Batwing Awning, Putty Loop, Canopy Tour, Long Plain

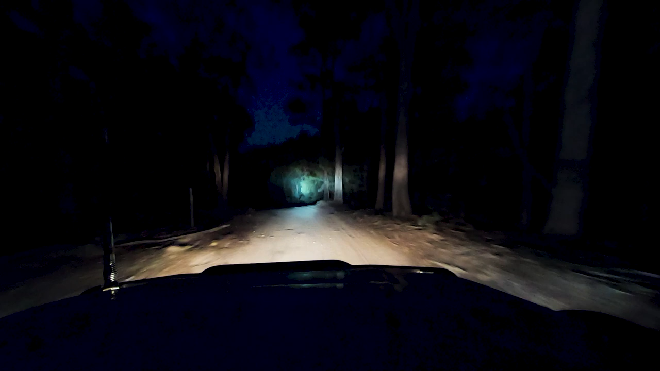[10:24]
Dark now. I didn't make it out of here. I didn't find anywhere nice to camp either, so I'm just going to keep on heading out. And then once I get to the bitumen, I'll blow up the wheels and get out of here. Not too far now. Oh, that's slippery. Woo. Take the next ride onto Putty Valley Road. Thank God I'm out of there. Putty Valley Road for 14 kilometres. Yeah, no, it's a long road.